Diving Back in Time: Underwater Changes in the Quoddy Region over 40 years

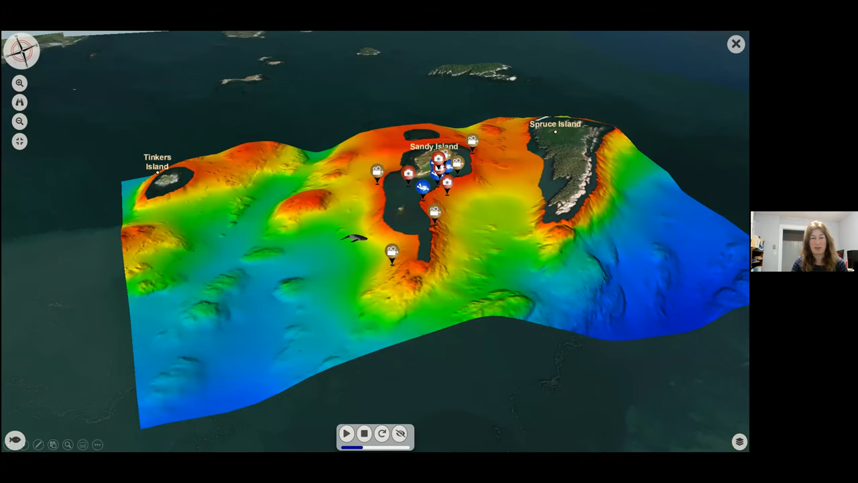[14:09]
But there's still quite a lot of underwater rock features as well. So when you start looking under the water, the seabed's just as diverse as what you're seeing above the water.